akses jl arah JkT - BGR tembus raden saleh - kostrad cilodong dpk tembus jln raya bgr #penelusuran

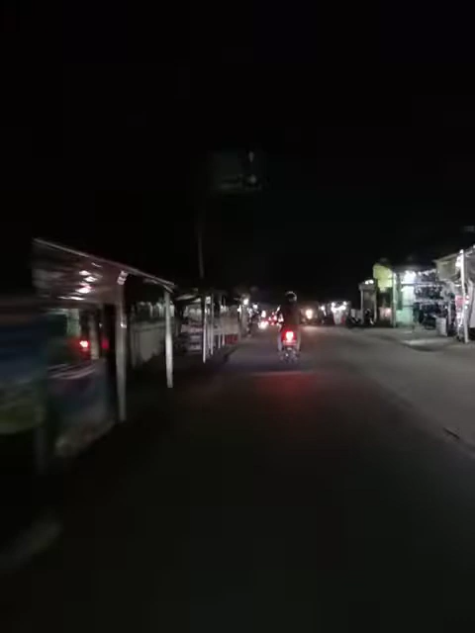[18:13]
Dan di sebelah kanan sini adalah arah Kayu Mulia Jati Mulia ya. Kita lurus aja ya ke arah Cibinong Cimanggis ya. Siap-siap ya. Nah, saat ini saya akan sebut tanda perjalanan ke pulang ke rumah saya di Bogor ya. Dan itu di episode selanjutnya, penelusuran akses jalan dari arah, saya ulangi, ini penelusuran akses jalan dari arah Jakarta ke Bogor tembus ke Puncak via jalan raya Bogor Jawa Barat Indonesia.
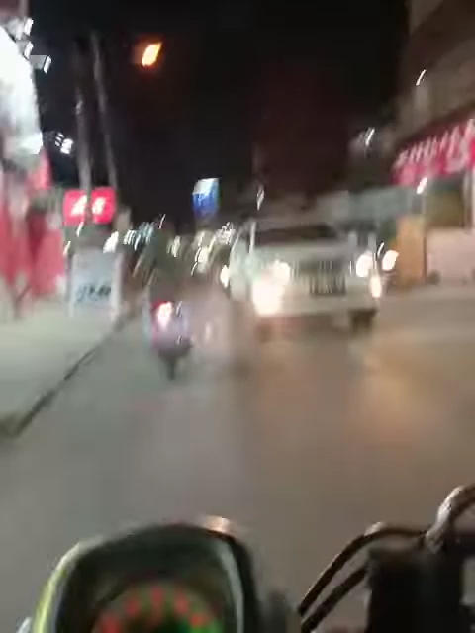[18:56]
Nanti setelah Tol Iskandar, jangan ke Mamandu ya, setelah kita nanti berbelok ke kanan ke arah Jalan Raden Saleh ya, Kali Baru, Cilodong, Depok. Nanti ke kiri ke arah Kostrad Cilodong Depok ya, yang pertama.
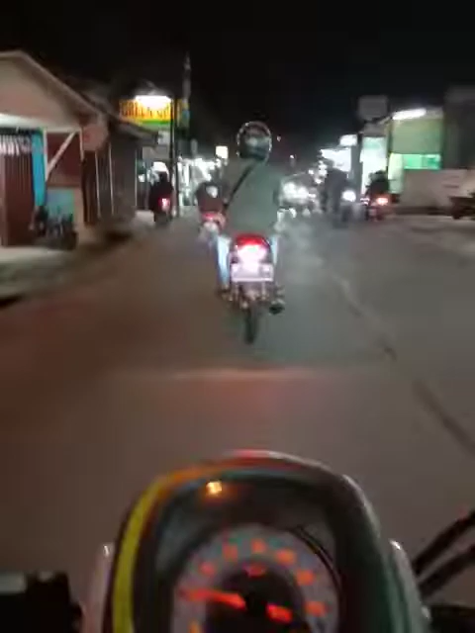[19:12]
Kedua, ke arah Cilodong Pabuaran Jawa Barat. Dan yang ketiga itu ke arah Cikaret Bogor Jawa Barat Indonesia ya saudara ya.
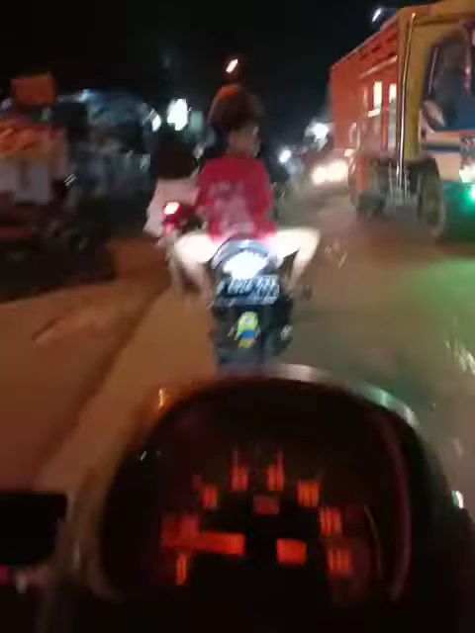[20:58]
Tempatnya di Jalan Raya Bogor ini nih yang saya sebutkan tadi ya. Nah, itu dia tadi penelusuran akses jalan dari arah Jakarta Depok mengarah ke Bogor via
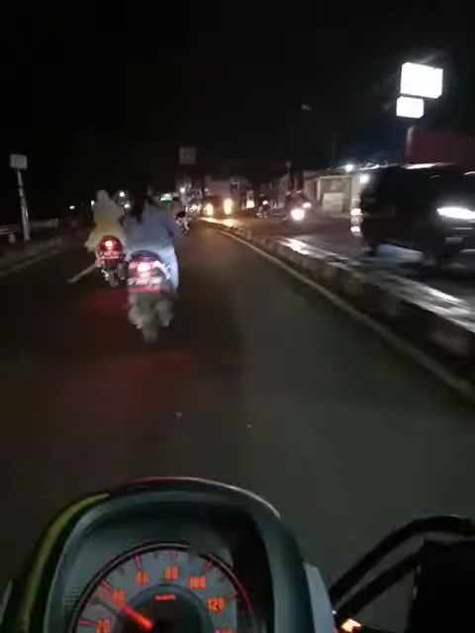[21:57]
Oke, sekarang saat ini saya akan advance, sudah berada di
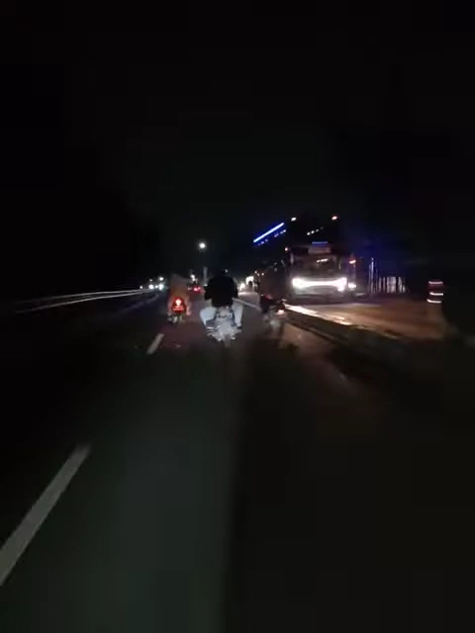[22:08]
Jalan Raya Bogor Jawa Barat Indonesia ya. Dan awal harus lalu lintas di malam hari ini nih
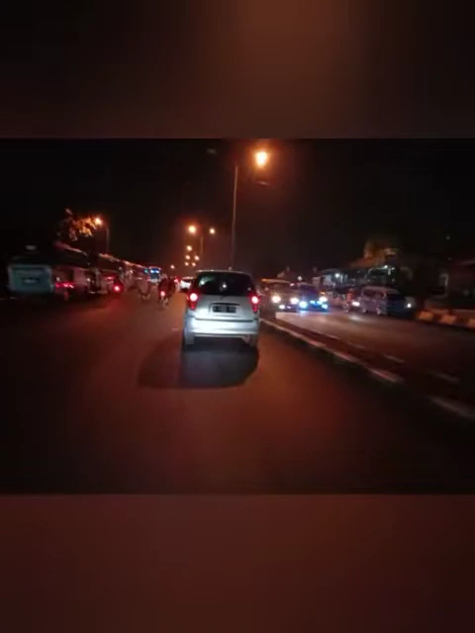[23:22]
Dan saat ini gua lagi di daerah Cibinong Bogor Jawa Barat Indonesia ya. Dan sekarang kita mau melewati jembatan jalur layang ya saudara ya di daerah Cibinong ini ya. Nah, ini kalau mau ke arah Citarap atau Jagorawi atau mau ke arah alternatif puncak gua ke arah Cipanas Cianjur juga bisa loh lewat kiri ini ya saudara ya yang saya sebutkan tadi. Nah, kita gak usah ke kiri ya, jangan berbelok ke kiri,
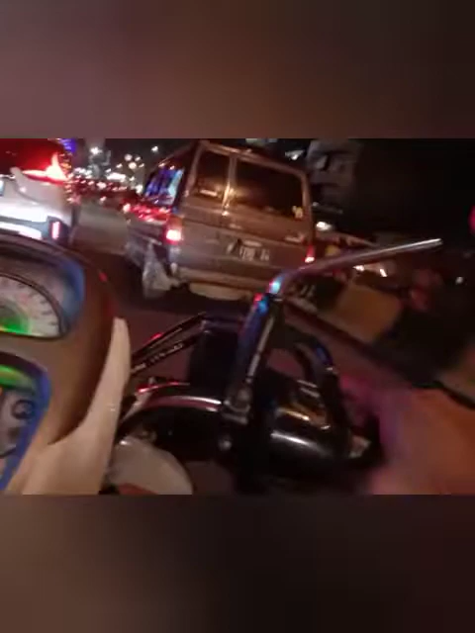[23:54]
kita langsung tetap lurus aja ya saudara.
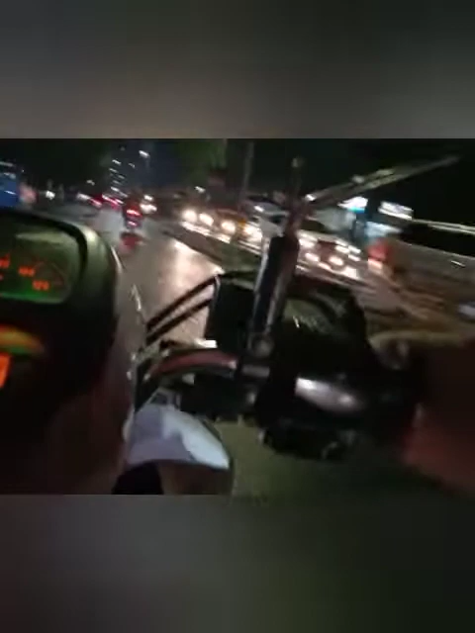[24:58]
Nah, ini ya yang mau ke arah stasiun Pakansari Cibinong Bogor Jawa Barat Indonesia ini ya, yang saya sebutkan tadi ya. Salah satu kawasan yang sudah berpengalaman ya mengadakan event olahraga nasional dan internasional ya, dan juga pernah menjadi kandangnya Persikabo 1973 Kabupaten Bogor FC ini ya, sama Res Nusantara FC ya, yang main di BRI Liga 1 musim ini ya 2022-2023.
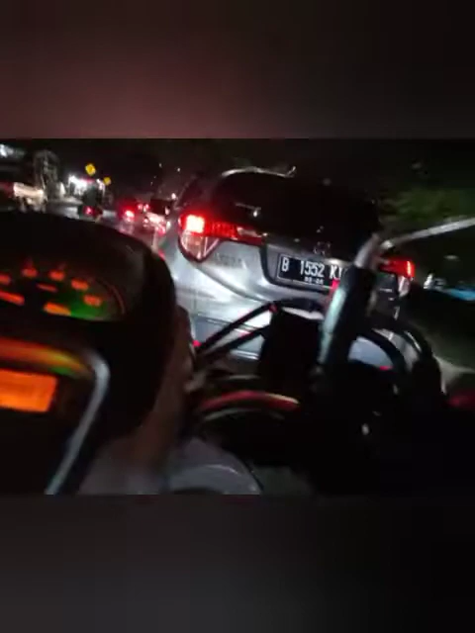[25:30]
Ternyata arah ke Stadion Pakansari ada di sana ya. Nah, rencananya Stadion Pakansari akan menggelar laga FIFA Matchday kedua nih ya, antara Indonesia lawan Curacao ya. Tadi kemarin semalam timnas Indonesia menang loh lawan Curacao. Semoga bisa menang lagi ya di leg kedua ya. Ayo buat kamu pecinta sepak bola olahraga nasional, khususnya timnas Indonesia, jaga sabar nih ya untuk
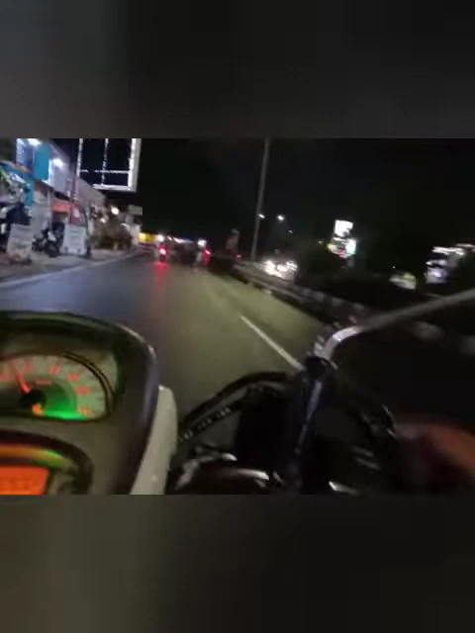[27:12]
Semoga timnas bisa mengikuti jejak pendahulunya timnas senior maupun juga timnas U20 ya, baru saja berhasil mendapatkan tiket ke Piala Asia mulai tahun depan ya. Nah, ini kalau ke kanan ini ke arah Cikarang untuk Rancek ya, yang saya sebutkan tadi. Nah, ini di bagian ketiga ini ya, yang saya sebutkan tadi. Nah, itu di episode selanjutnya ya.
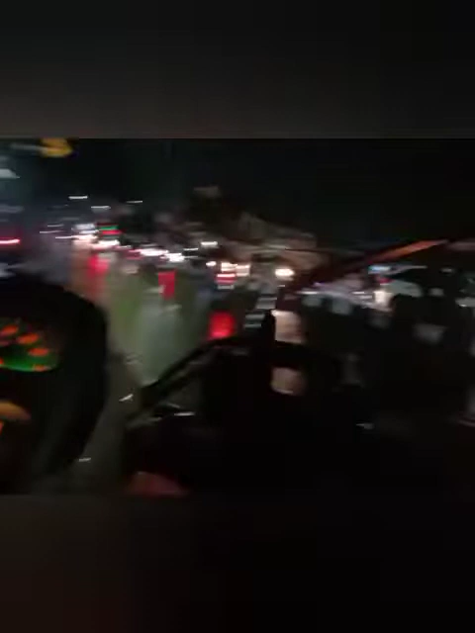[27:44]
Surat akses jalan dari Jakarta ke Bogor via Jalan Raya Bogor Jawa Barat Indonesia hanya di sebelah kanan jalan saya ya, dan di sebelah kanan ini ada Cibinong Square nih saudara. Cibinong Square memang sepi ya sore hingga sekarang ya, apa berarti ya? Wow, saya jadi penasaran nih.